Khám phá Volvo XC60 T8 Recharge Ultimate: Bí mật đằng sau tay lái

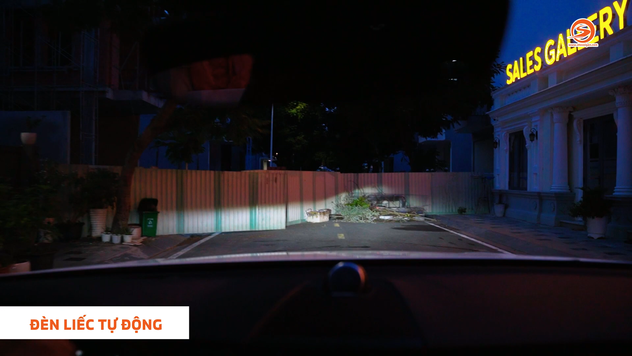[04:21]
tắt Costa Để giúp khi mà tham gia giao thông Nó mang lại cho Chúng ta Một cái trải nghiệm rất là tốt Và ánh sáng của nó Cũng hết